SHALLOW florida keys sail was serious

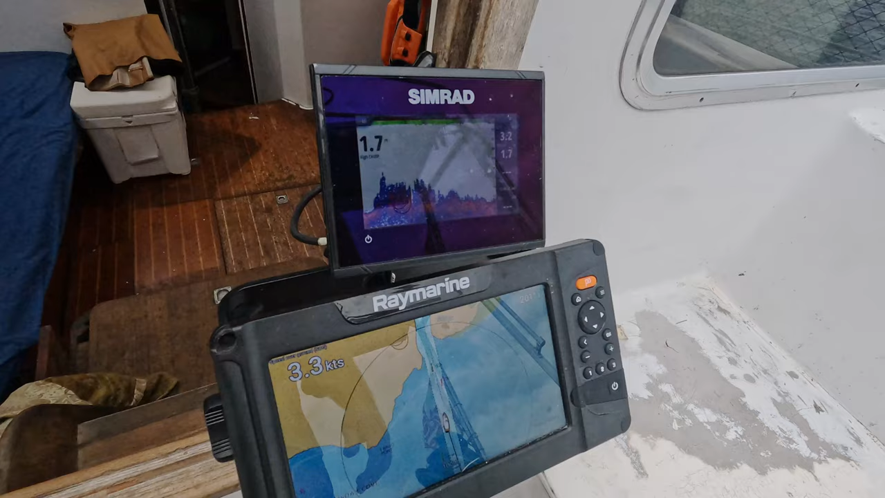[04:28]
On screen: speed 3.3 kn
At the entrance, depths jumped up to less than 6 feet. Come on, spin dolphin, show us back.
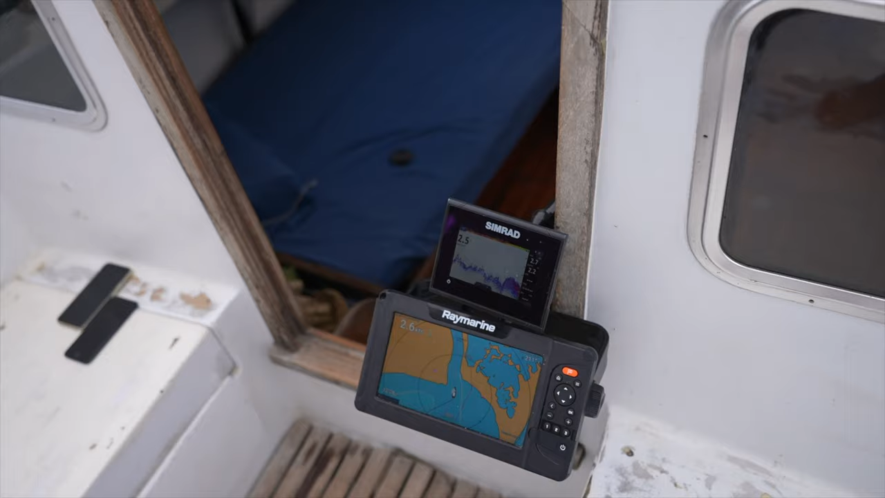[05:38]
But we never saw less than 6.5 feet of water there. It's supposed to be like low tide right now, but according to the angle, it's almost high tide.
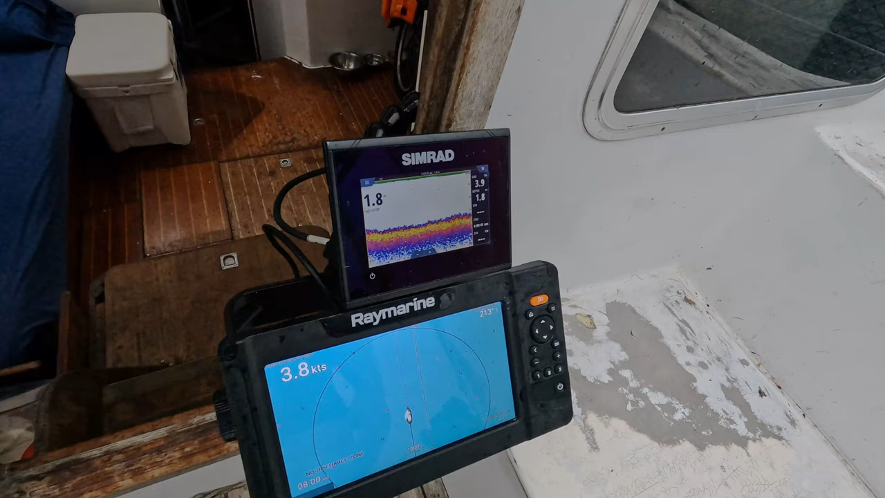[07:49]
On screen: speed 3.8 kn
And of course, that's what we were seeing.
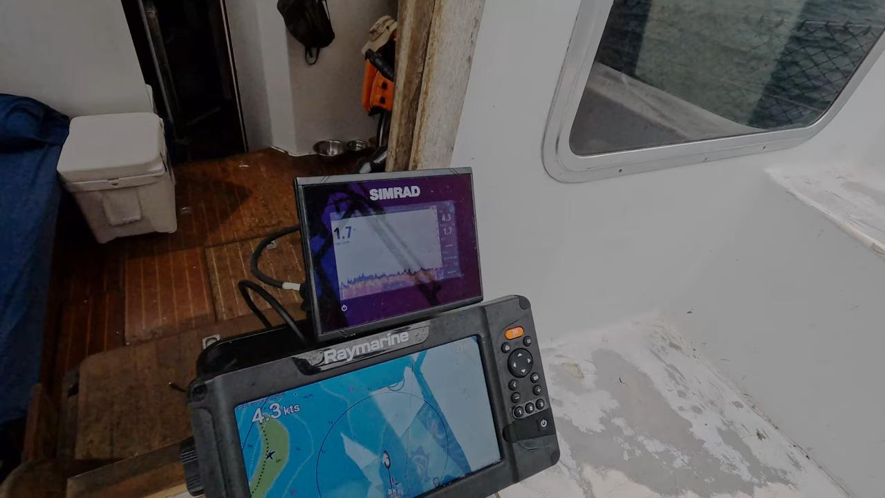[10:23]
On screen: speed 4.3 kn
Near Cotton Key, the shallowness became more consistent. Almost exactly 5 feet of depth, near mid-tide,